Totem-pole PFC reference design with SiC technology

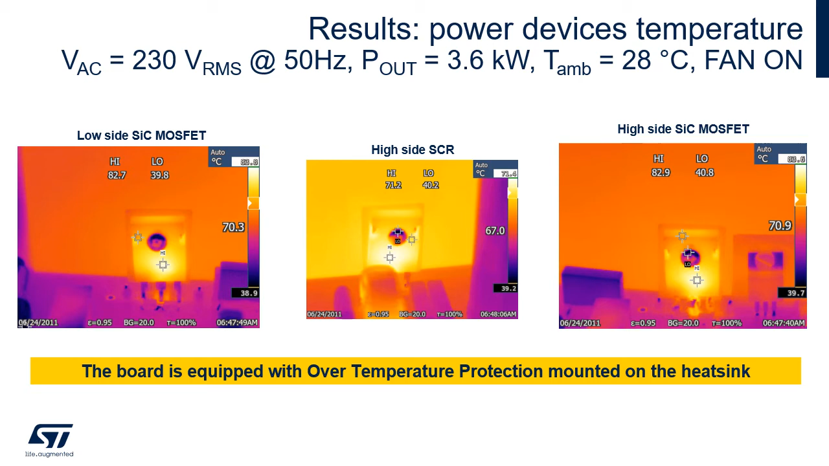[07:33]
83 degrees for the SIG MOSFETs and 71 degrees for the SCRs. In both cases, well below the maximum junction temperature of the components.